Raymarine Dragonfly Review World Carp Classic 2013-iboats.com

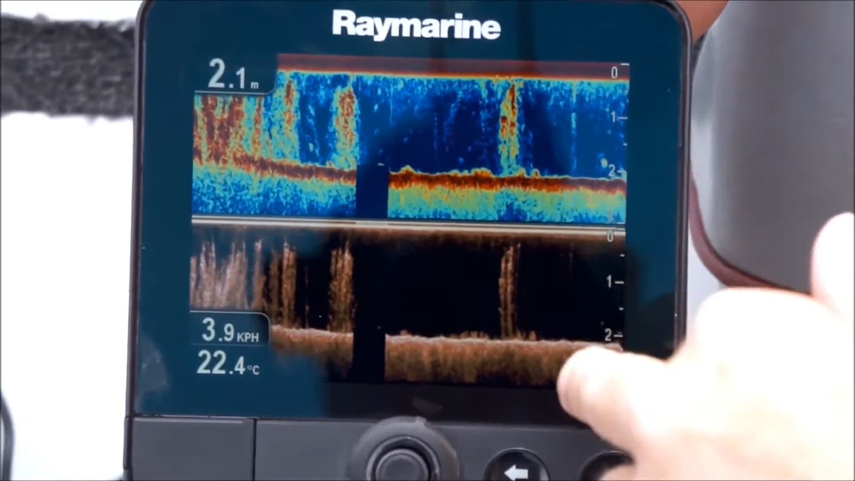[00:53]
On screen: depth 2.1 m, water 22.4°C, speed 3.9 km/h
You can see the weed here underneath the water.
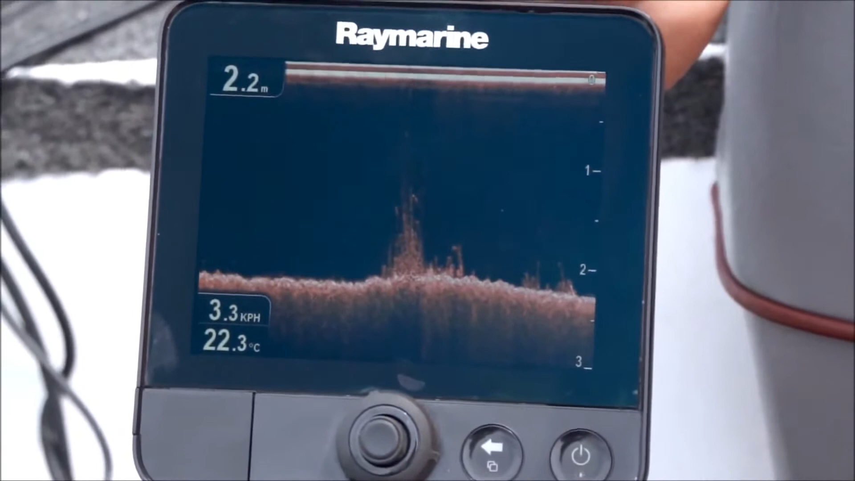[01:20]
On screen: depth 2.2 m, water 22.3°C, speed 3.3 km/h
And that's absolutely fantastic just to see how quickly and clearly that changes. We're actually going right over one of the swims
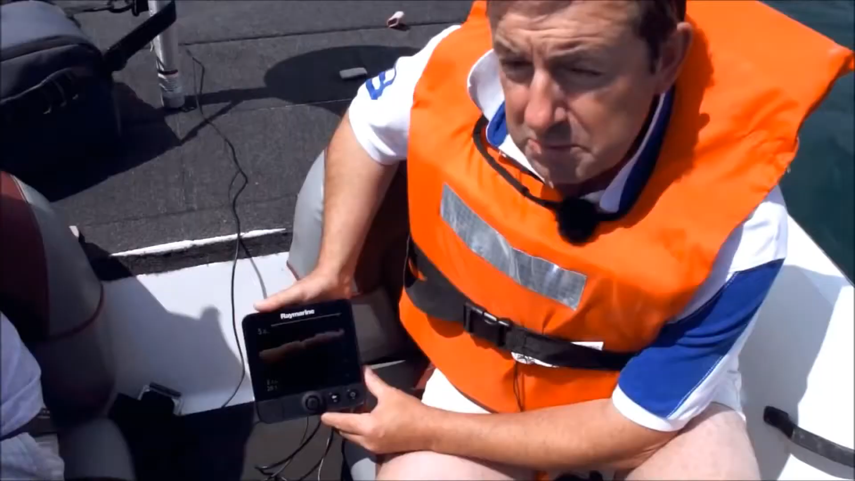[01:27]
where the anglers were competing in the event last year.
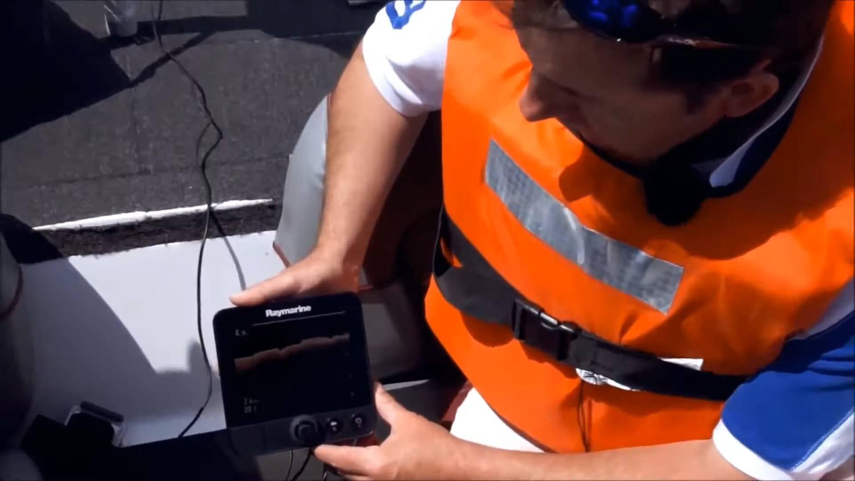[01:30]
And this was a very successful point. They caught lots of fish from here. So it's interesting to see kind of what they were fishing over and the swim that they actually had.
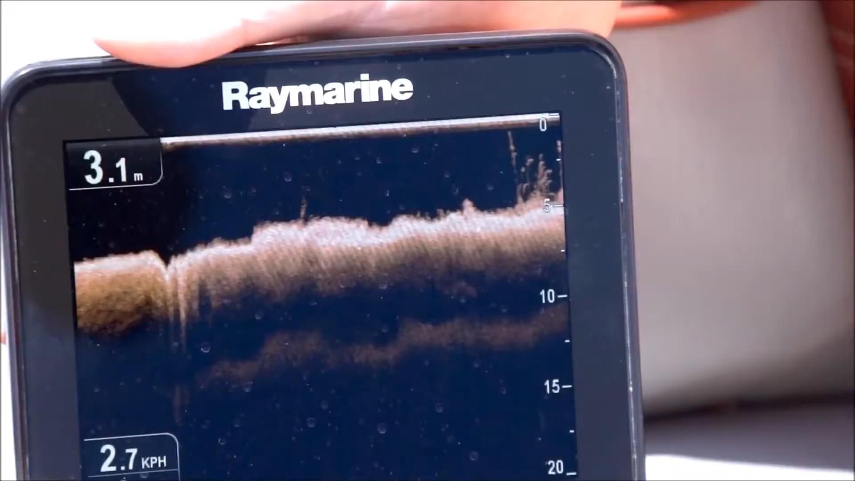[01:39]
On screen: depth 3.1 m, speed 2.7 km/h
They actually caught quite a few fish here.
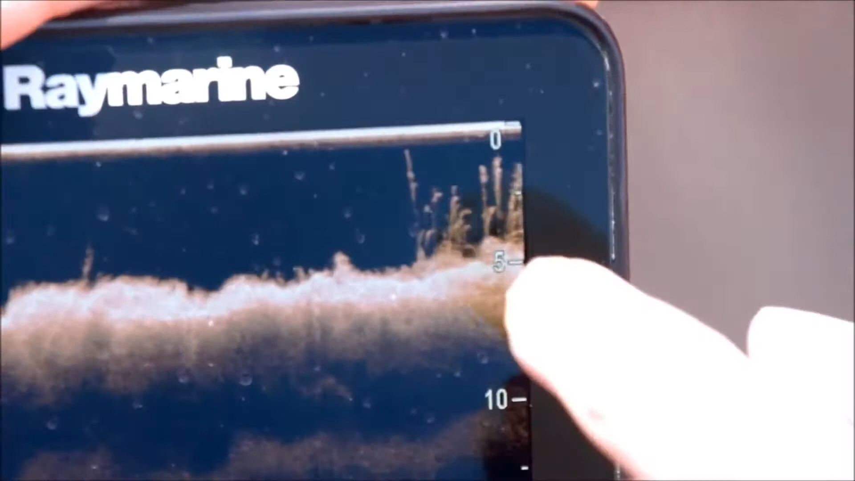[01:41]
But what you can see here very, very clearly is the weed that there is really, really clearly.
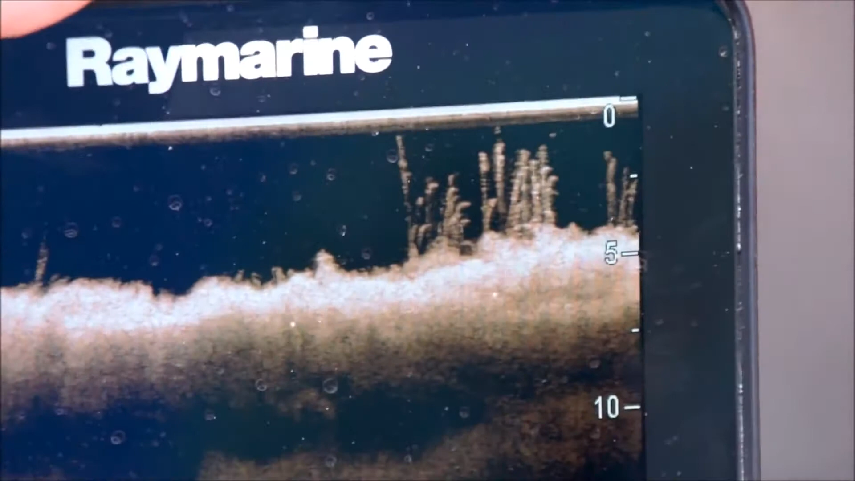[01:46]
So this is pretty much where they were fishing.
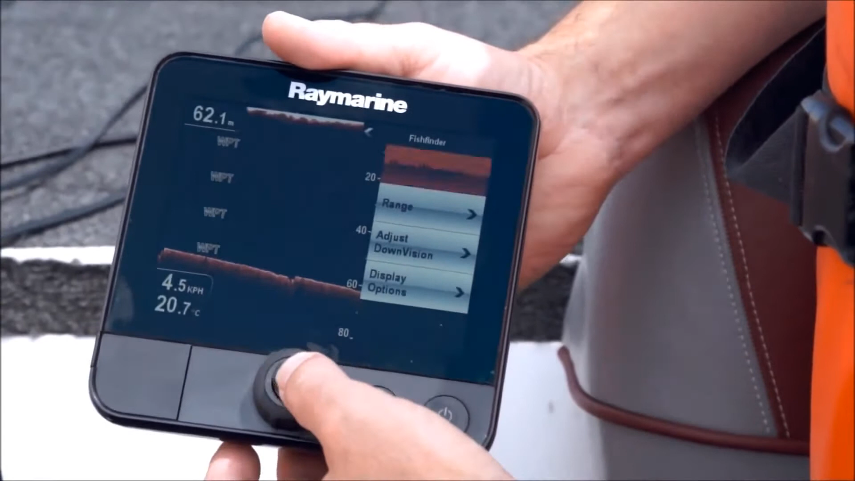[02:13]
On screen: depth 62.1 m, water 20.7°C, speed 4.5 km/h
And that's it. And the waypoint's set.
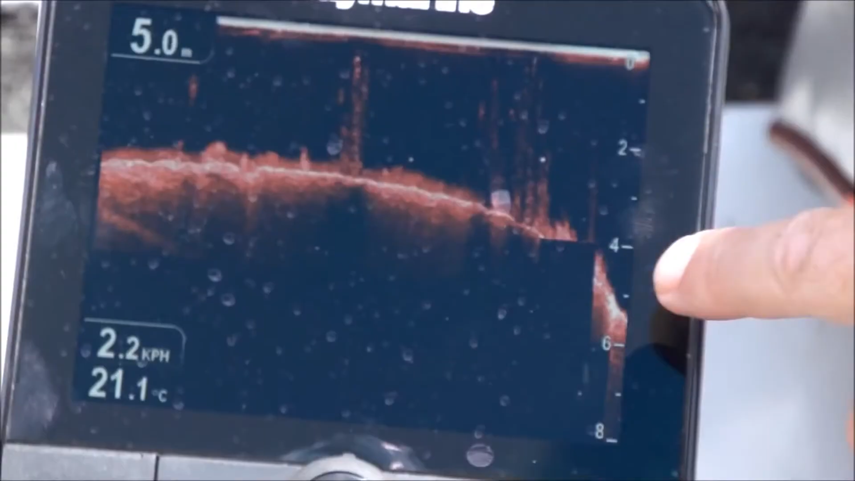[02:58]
On screen: depth 5.0 m, water 21.1°C, speed 2.2 km/h
I mean, we're currently at 2.2 metres and you can see the depth changing rapidly because there is a big, big drop off here.
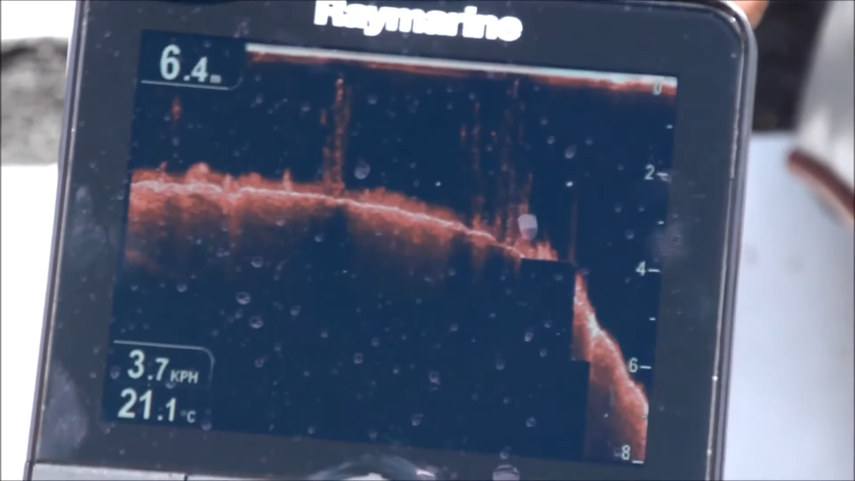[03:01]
On screen: depth 6.4 m, water 21.1°C, speed 3.7 km/h
So this is a great area to fish just in this area here.